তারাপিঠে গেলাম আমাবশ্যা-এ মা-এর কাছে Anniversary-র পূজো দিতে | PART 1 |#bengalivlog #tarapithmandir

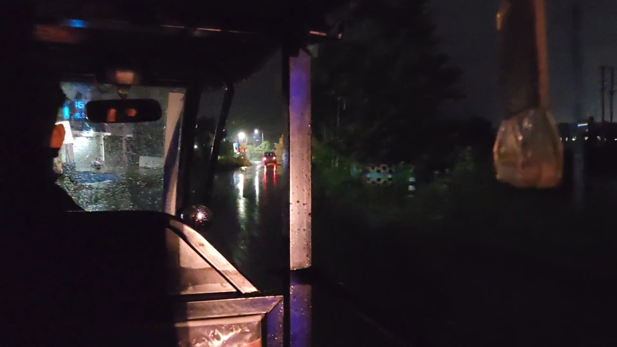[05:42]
7:30 বেজে গেছিলো আর আমরা এখন যাচ্ছিলাম টোটো অটো যা পাই সেটাই করে আপাতত আমাদের হোটেলে পৌঁছাবার।